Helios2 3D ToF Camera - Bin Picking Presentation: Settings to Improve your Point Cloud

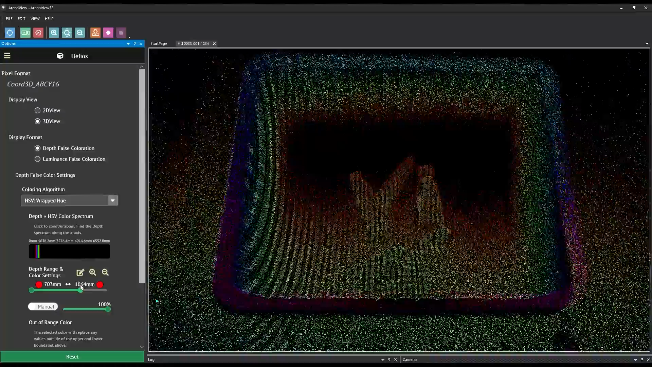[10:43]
So I'm just limiting the depth range using our slider. As you can see, it's pretty noisy.
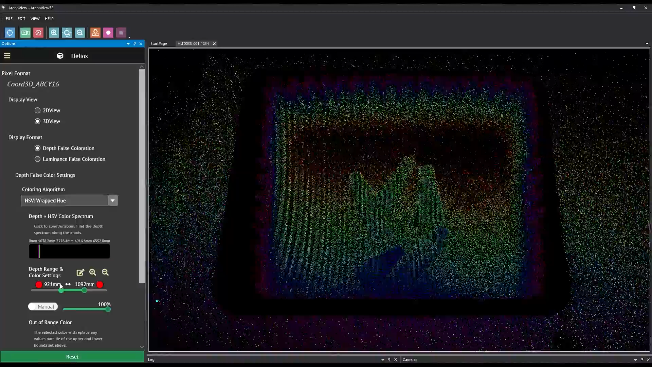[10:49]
It's not really good right now. So the first thing we're going to look at is we're going to see our exposure time bump to 250.
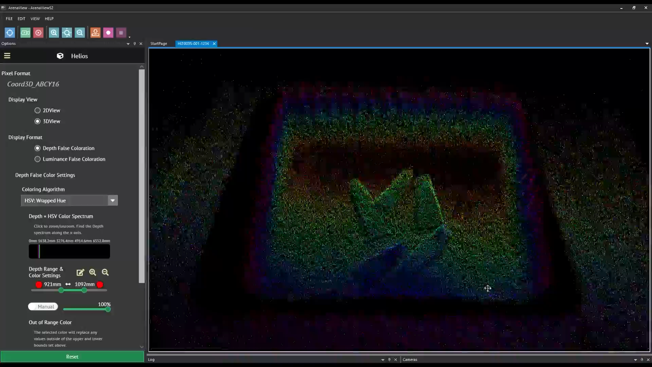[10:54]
It was set too low.
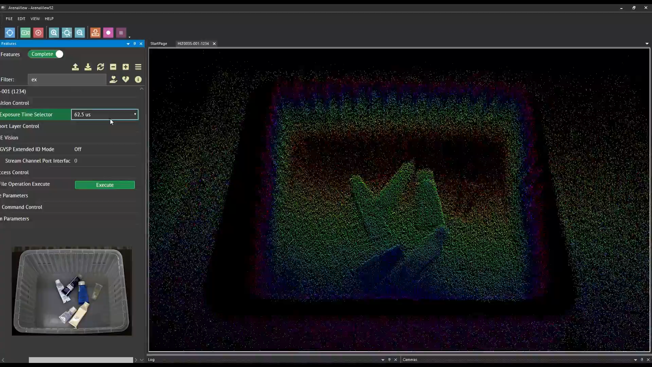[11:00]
And once we set it to 250, we get a huge improvement in the quality of our point cloud. Let's try even a thousand, a little bit more improvement, but now we're getting some oversaturation.
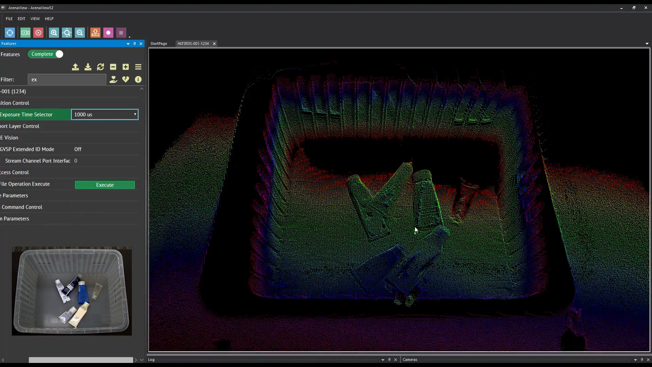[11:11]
You could see right at the bottom here, we're getting some oversaturation.
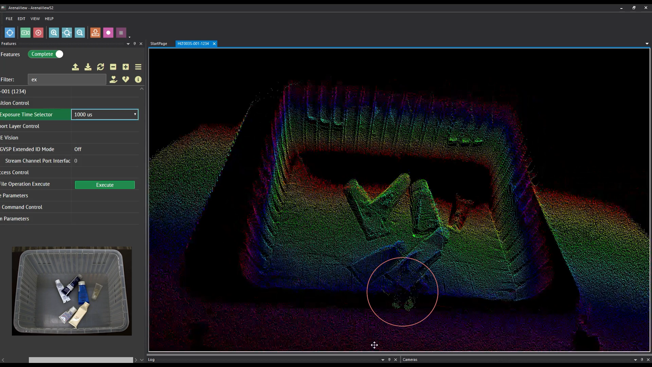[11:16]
As well, as I said earlier, the transparent gel bottle is just not doing well. We're actually getting like a reverse point cloud.
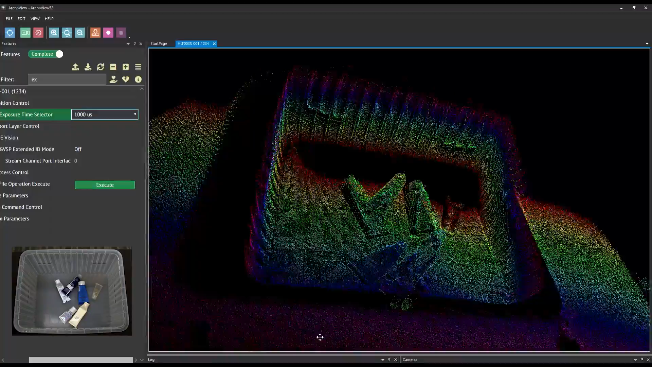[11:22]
So we're going to set that back to 250. And now we're going to try working with gain. Right now it's set to high. Let's set it to low. And we didn't see much change from that. So maybe that will allow us to go back to the exposure setting and bump it back up without seeing that overexposure at the bottom. And so, yeah, we get an improvement,
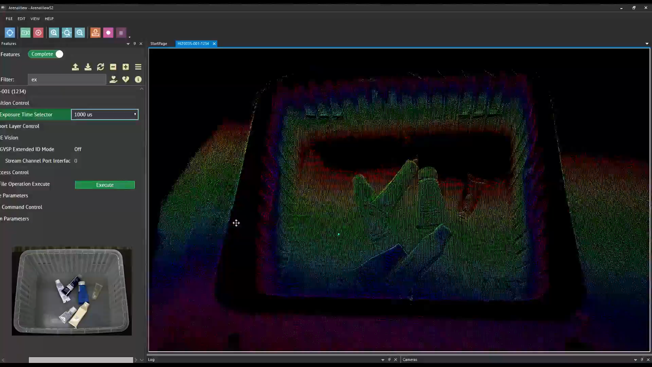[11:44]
but there's still a little bit of oversaturation at that tiny bit.
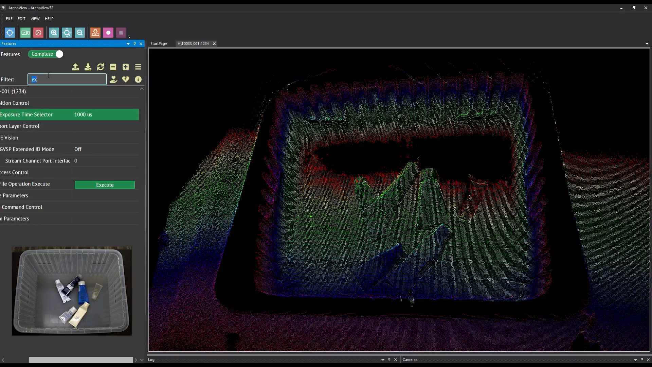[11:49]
So maybe we don't mind that and we just need to filter out those points. And we can do that with confidence threshold. Just by turning it on, we're able to filter out those noisy pixels, oversaturated pixels.
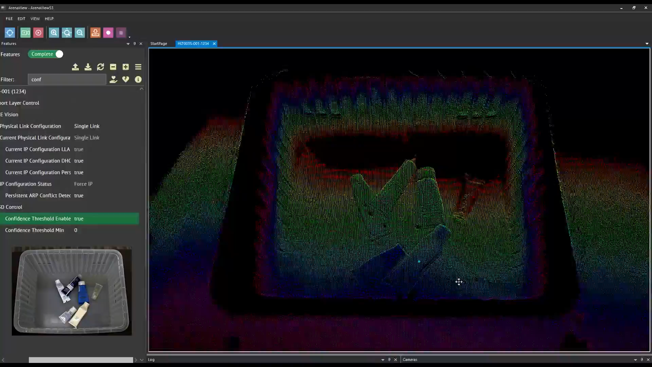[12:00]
So not bad. It's a lot better from where we started from, but maybe we can squeeze out even more detail from this point cloud by playing around with image accumulation.
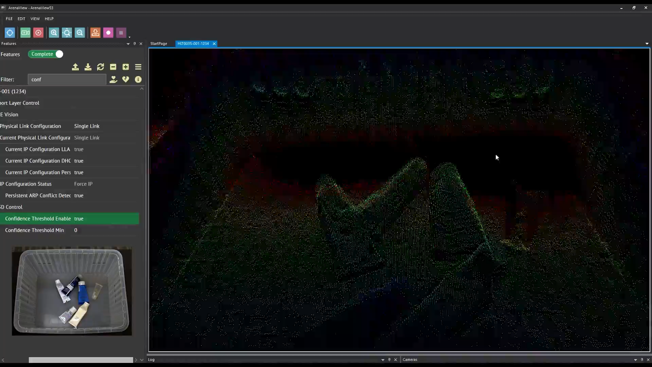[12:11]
So at the start, the point cloud was already set to four for image accumulation. Let's see what happens if we bump that up some more.
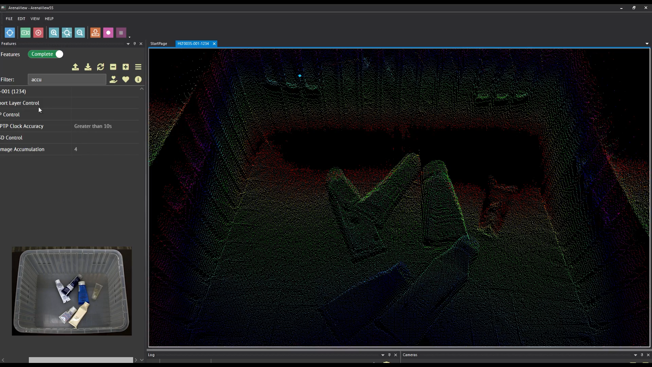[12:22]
So we're going to bump it up to eight to see if we can get an improvement. And there is a tiny improvement. Definitely there is something there. Let's try 16 just for fun.
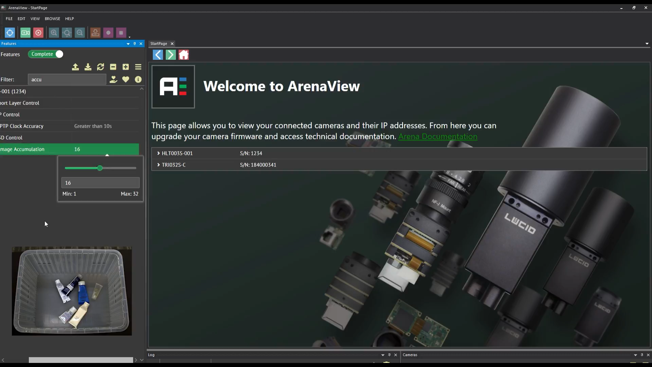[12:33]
Not so much. We're kind of getting a diminishing return on that, but we'll leave it at 16. And we'll see if the new image accumulation will help us deal
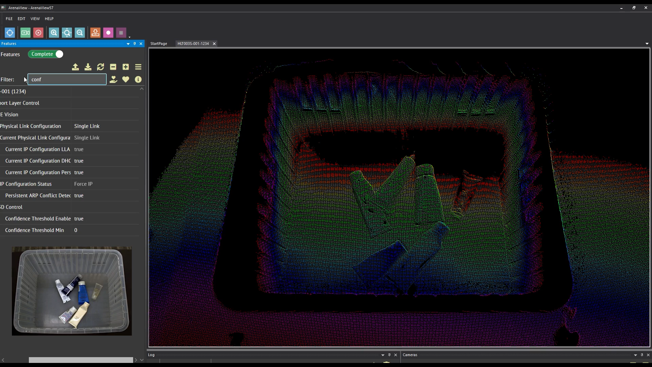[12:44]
with that oversaturation at the bottom tip of that bottom bottle.
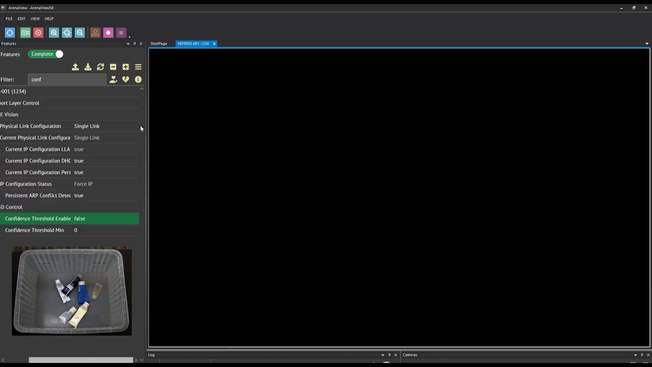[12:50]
So we're just going to turn off confidence threshold. So it shows all the dots no matter what. And we're going to go back to exposure and set it down to 250.
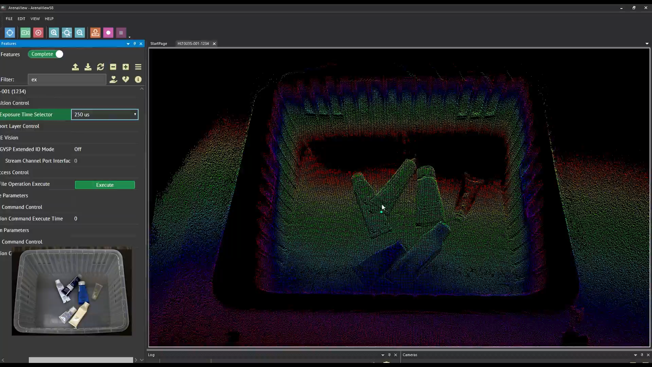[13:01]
As you can see, we probably have hit the maximum quality for this point cloud.
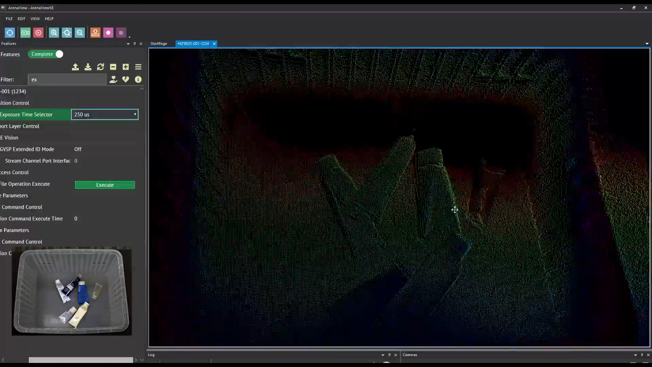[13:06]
We sort of went full circle there, but I wanted to highlight how each of these settings affects one another.
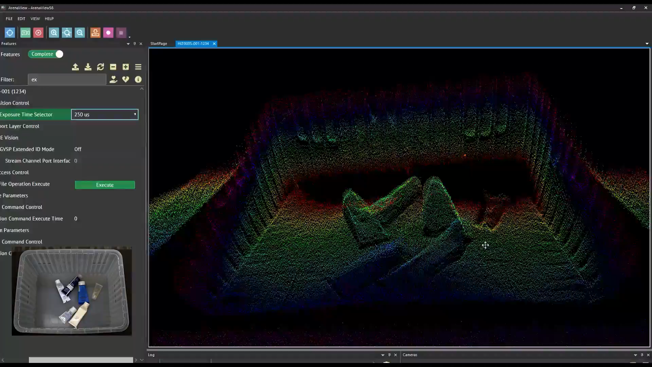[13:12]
And by taking just a few minutes to adjust them back and forth, you can greatly improve the quality of your point cloud. There is, of course, one final thing we can do to enhance this point cloud, and that is adding RGB data.
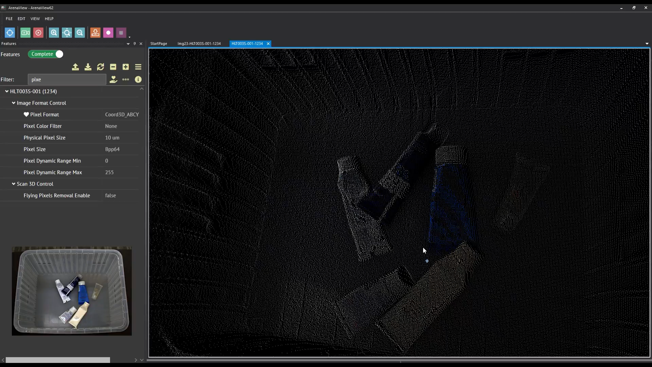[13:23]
Here's an example of RGB data from our Triton camera overlaid on our 3D point cloud. By using color on the point cloud,
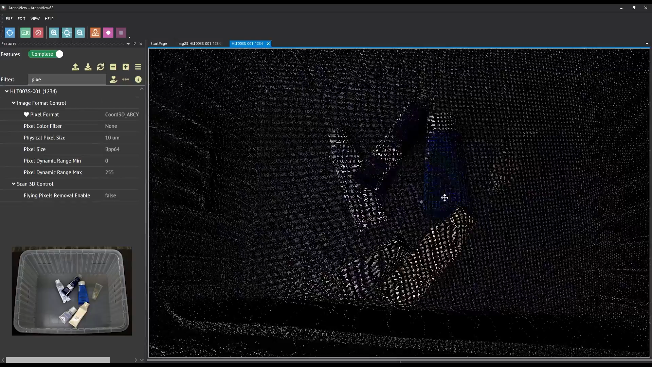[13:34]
this can further add more detail and help your algorithm pinpoint your objects.
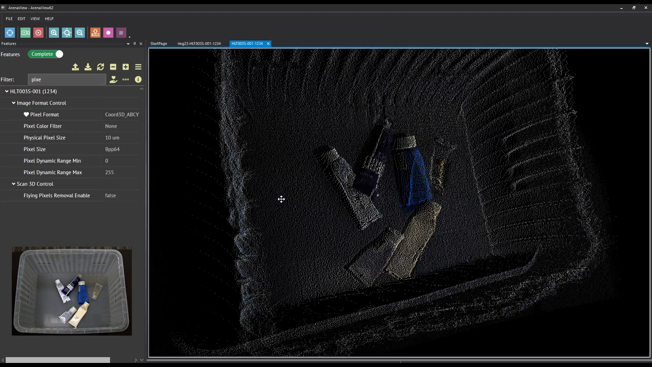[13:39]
Here we can see the blue bottle coming out, the beige. You can see a little bit of the blue writing on the bottom left bottle,
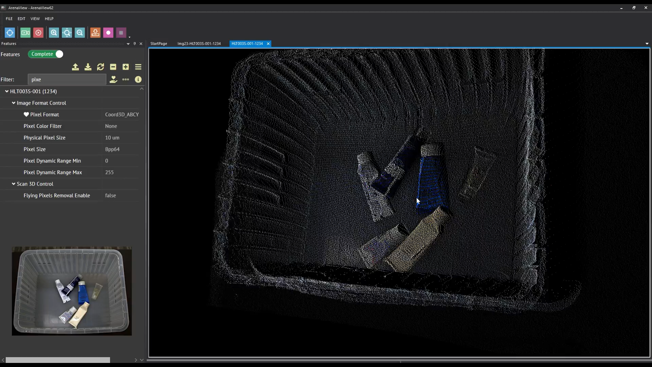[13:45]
as well as the deep blue logo on the top bottle is coming out nice and clear.